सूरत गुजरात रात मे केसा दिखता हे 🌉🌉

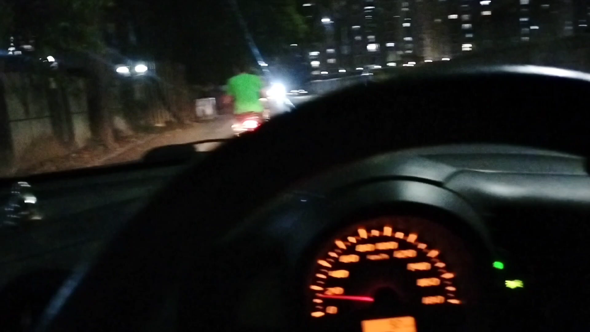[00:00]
हेलो दोस्तों विल्कम टो माई नीव व्लोग दोस्तों आज मैं आप लोग को घुमाने वाला हूँ सूरत के अनुराग दौर पे वो भी नाइट में तो चलता हूँ अनुराग दौर पे नाइट का भी पुरा
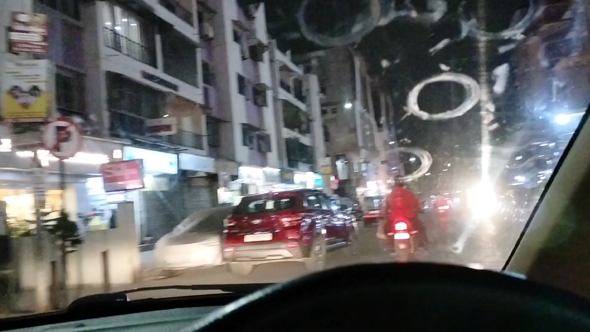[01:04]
देख सकते दोस्तों उल्टा सिधा लोग गारी घुसेड देते हैं क्या ही बोलो इन लोगों को कैसे घुसेड रहा है
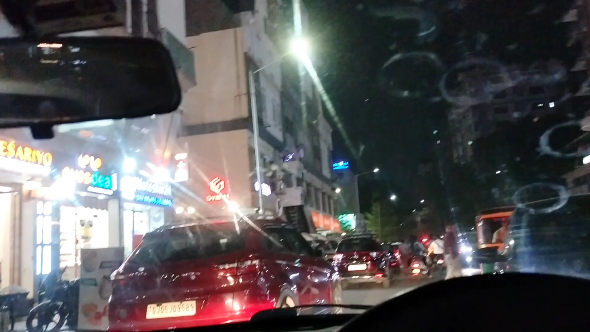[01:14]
बलोद्रा बैंक है देख सकते हैं आप लोगी साइड और इन भाई साब को निकलने दो आगए ट्रेफिक
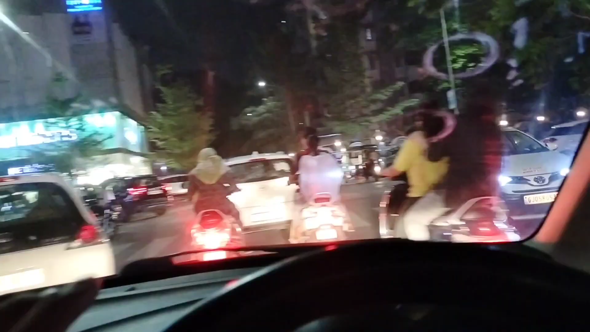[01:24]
साम की टाइम बहुत रहता यार अब देख सकते हैं यह रोड पर बाई खड़ा कर दिया है लोग टंग कहा समारें और
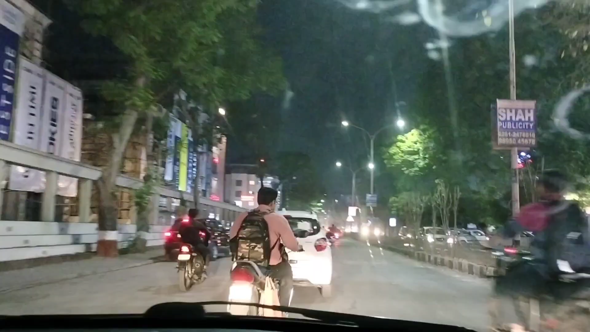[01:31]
मैं थोड़ा साइड से चलता हूं में गारी घर से निकलने
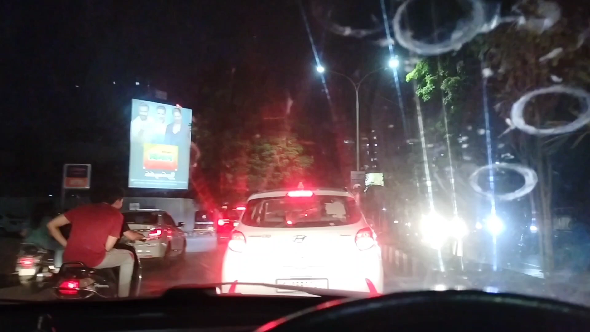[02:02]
यहाँ दोस्तों राइट से मैं निकल जाओंगा अपना पोदार ग्रीन वेन्यू उम्हें
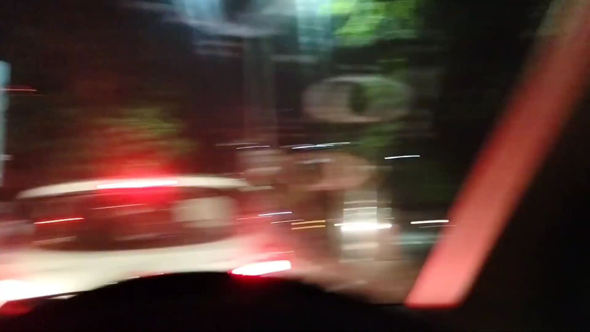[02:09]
पीछी वाला भी राइट जाएगा
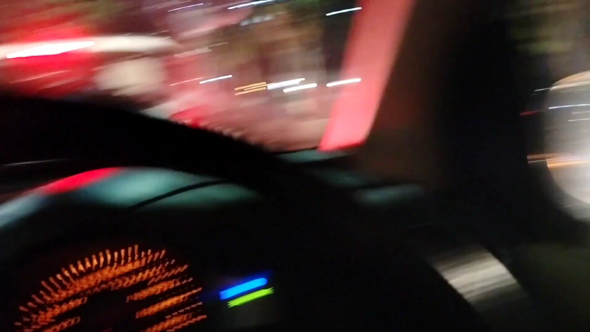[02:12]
और
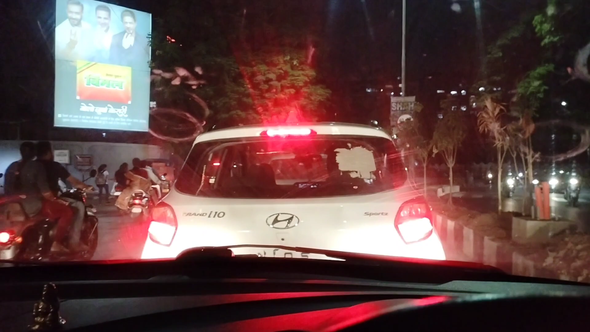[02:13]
सामदे गाड़ी रुकी हुई है ट्रेफिक में और ये भाईया बोलो जुबा केसरी तो आप लोग भी बोलो जुबा केसरी
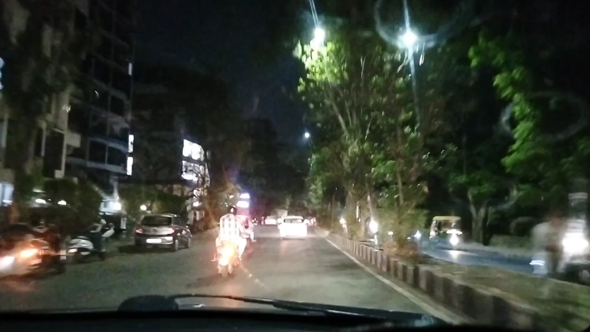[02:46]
देख सकते हैं चल रही इपनी गाड़ी बड़ियां मौज मस्ती में अपना सकल भी दिखा देता हूं एक बार आप लोग को
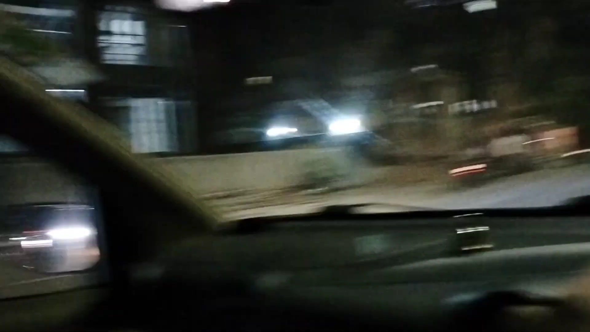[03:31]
अब इने निकाल लिया भगा के अगर भाई गाड़ी किसे बग रही है एक नंबर और यहां से मेरे को दोस्तों जाना है
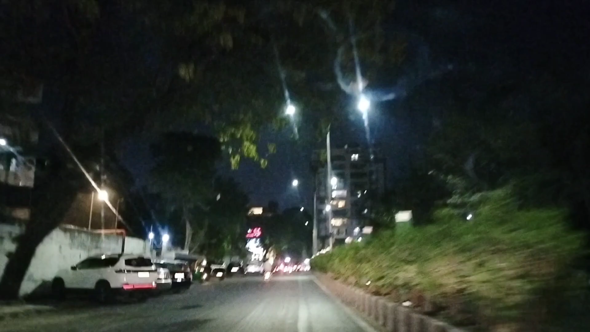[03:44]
राइट तो मैं राइट का सिंगनल देता हूं थोड़ा सा कैसे करके यहां से मैंने राइ� देखो भाई सामने कैसी है हर्जा भाई हर्जा में तो रुकोंगा नहीं ले बेतूंगा दो तीन को इससे